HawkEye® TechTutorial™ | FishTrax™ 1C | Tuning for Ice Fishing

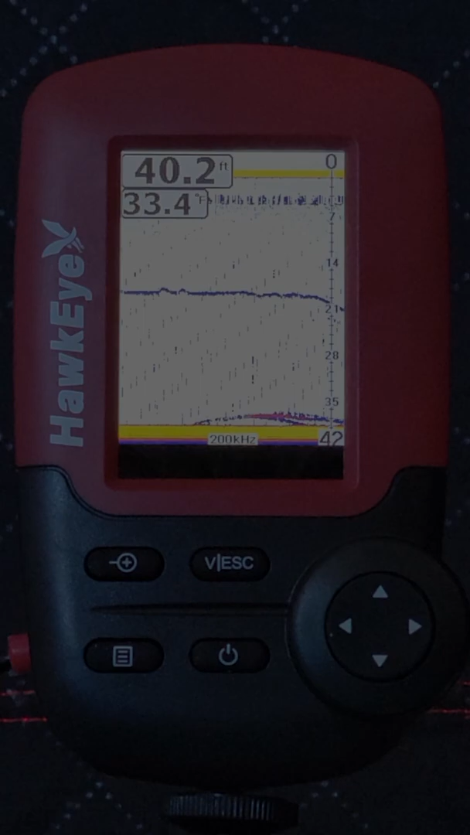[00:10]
On screen: depth 40.2 ft
Welcome to another Hawkeye Electronics Tech Tutorial.
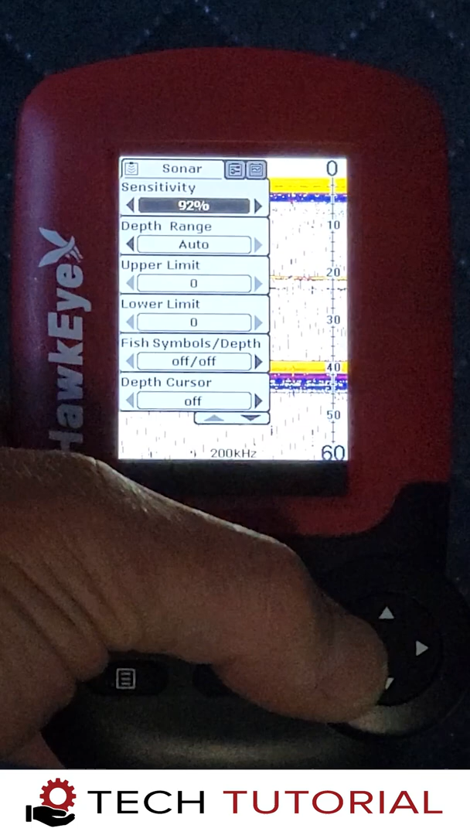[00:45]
We like to set the sensitivity so that it shows just enough echoes without producing too much clutter.
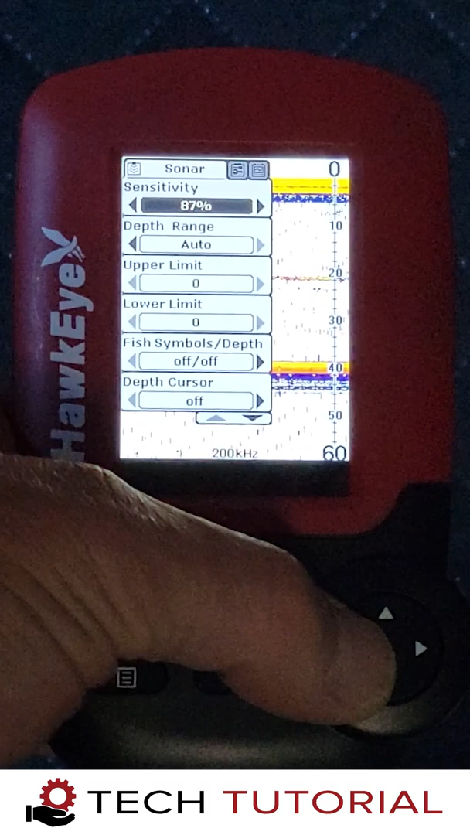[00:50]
We set the depth range manually so that we can maximize the screen for fish
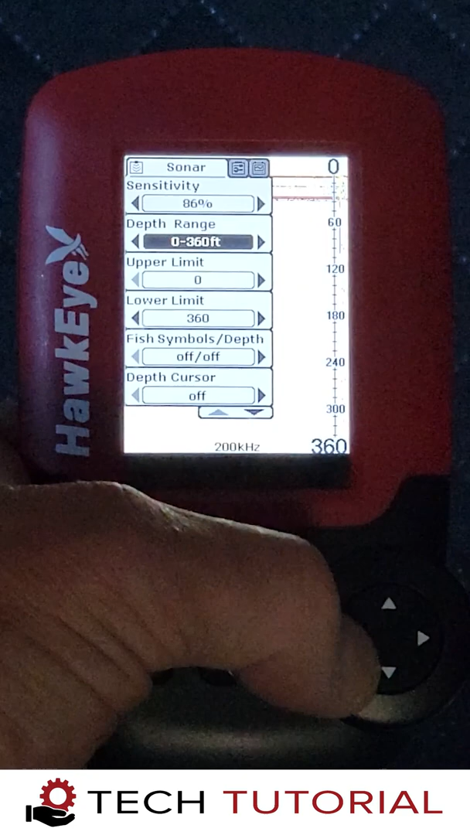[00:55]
echoes as we are not all that concerned about bottom contour or composition once we are set up in the hole.
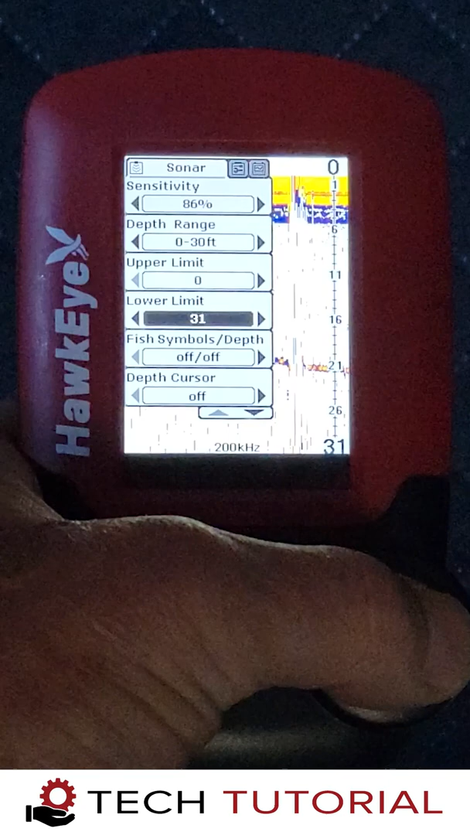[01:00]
Then we adjust the lower limits so that the lake bed is at the bottom of the screen.
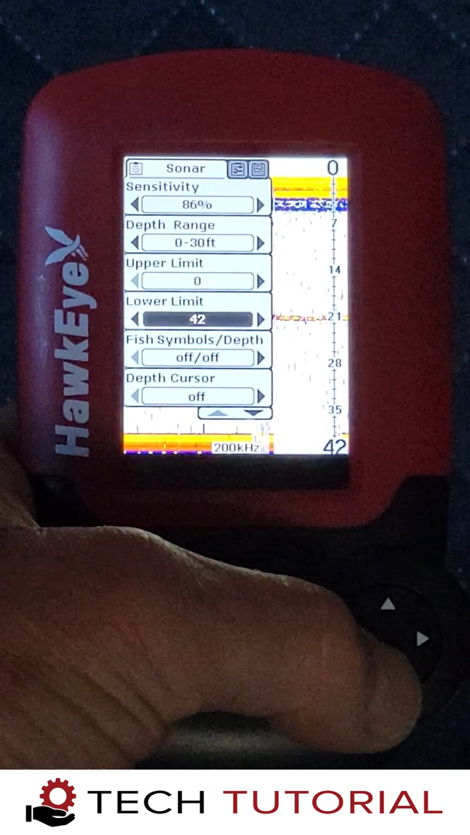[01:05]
Another important setting to utilize while ice fishing is the backlight.
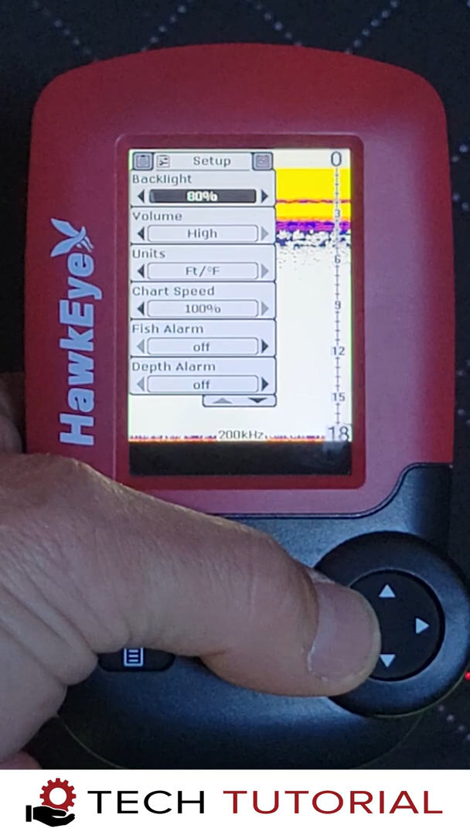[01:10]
If you're out on the ice in direct sunlight you'll need to set the backlight at its highest setting.
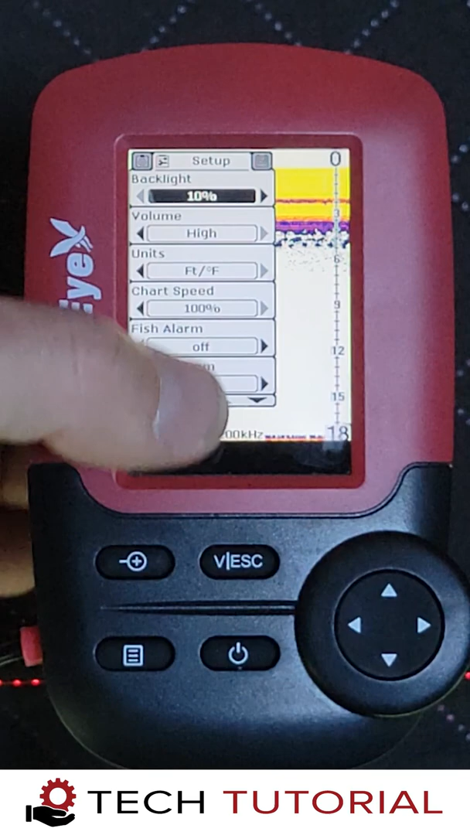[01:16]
If you're inside a tent like we are, you can reduce the backlight to preserve battery life.
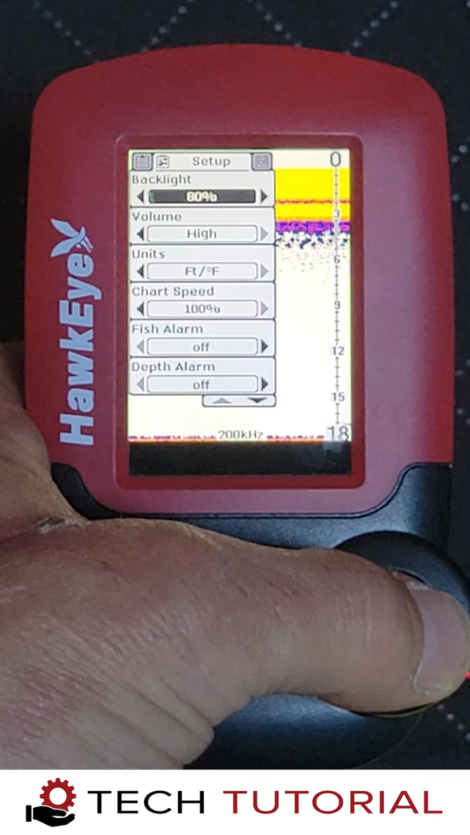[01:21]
For maximum battery life, check out our battery recommendations in our support portal.
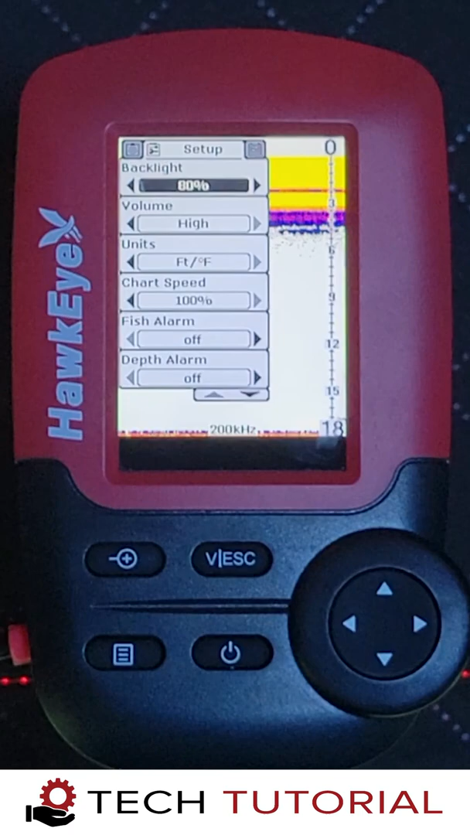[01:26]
Next, let's adjust the surface clarity to the high setting.
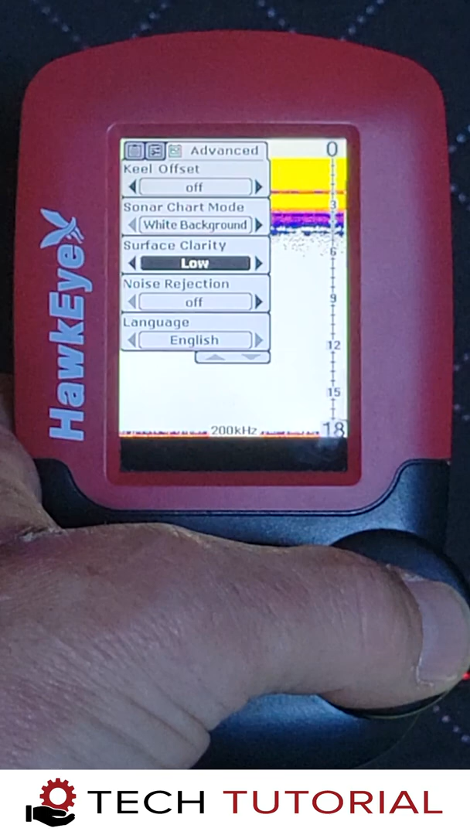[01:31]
This will eliminate the interference caused by the echoes bouncing off the ice. It's important to note that this setting will not show any echoes within 3 feet of the transducer, so you will not be able to see your jig or fish until they drop below this zone.
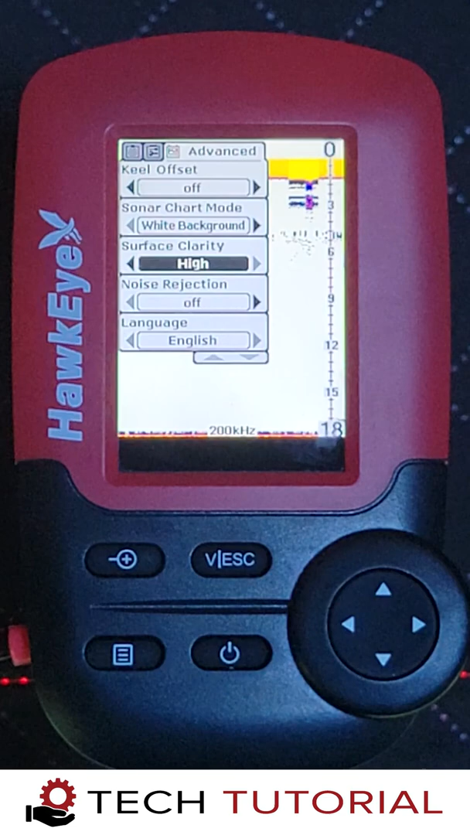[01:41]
The noise rejection setting is one of the most important settings to utilize during ice fishing.
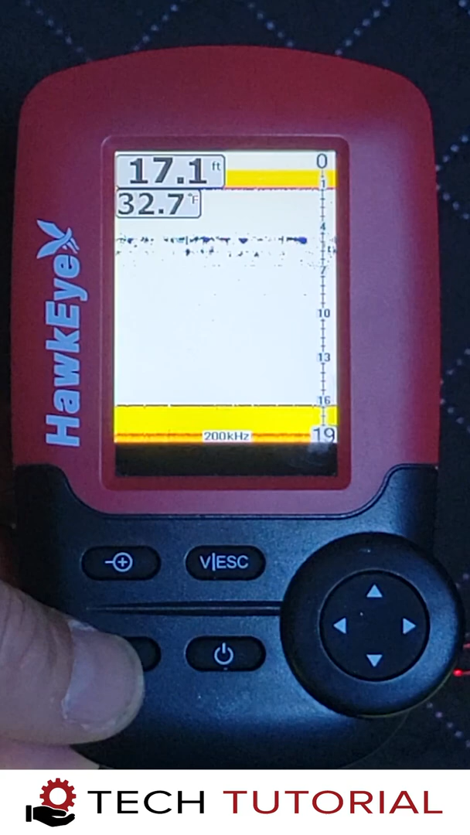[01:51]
On screen: depth 17.1 ft, water 32.7°F
We generally start with the setting in the off position and adjust up or down as needed to eliminate clutter caused by debris in the water column.
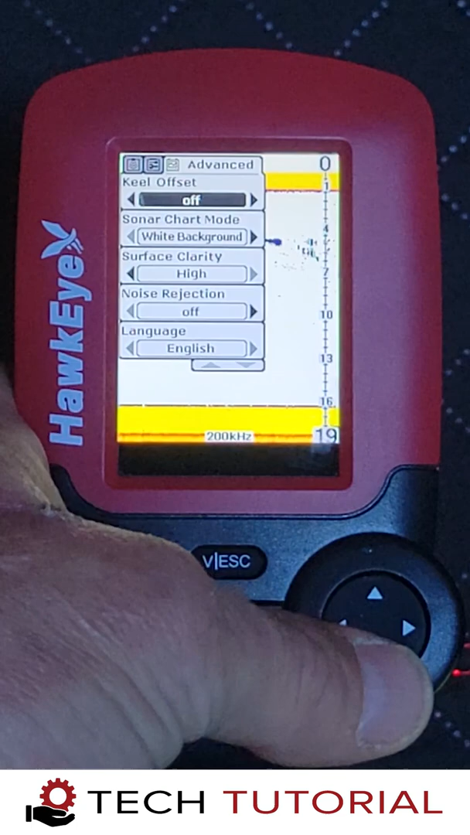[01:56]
If you're trying to see your jig you'll want to use the lowest setting possible while keeping the screen clutter to a minimum.
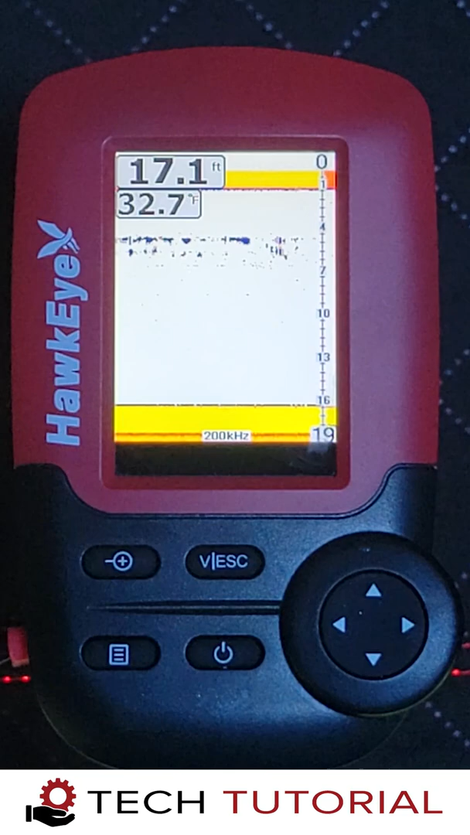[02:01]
On screen: depth 17.1 ft, water 32.7°F
Now that we have our settings dialed in for ice fishing, we're going to sink a jig into the hole and watch it on the fishtrax 1C. Once it gets past the surface clutter zone you'll see it appear on the screen.
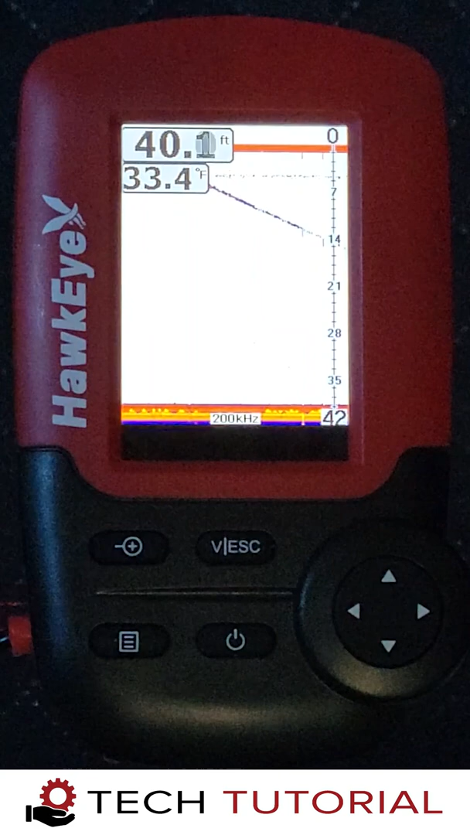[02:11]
On screen: water 33.4°F
To verify that it's your jig that you're seeing, jig it a couple of times and look for the arcs on the screen. This is what a fish looks like on the fishtrax 1C display. To catch it, we simply lower the jig down to the depth the fish are holding and wait for the bite.
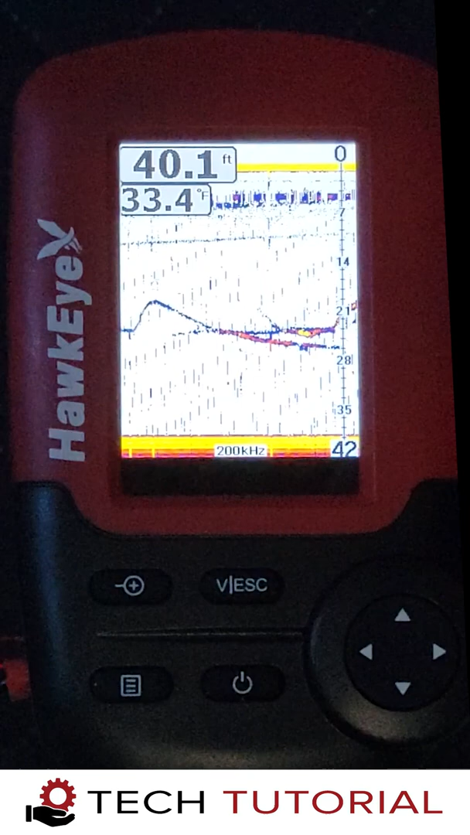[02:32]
On screen: depth 40.1 ft, water 33.4°F
When the fish hits, you'll see the sonar echoes of the jig and the fish converge and typically the echoes will expand as the fish attacks the jig. We hooked the fish that we just saw on the fishtrax 1C and landed our first keeper of the day.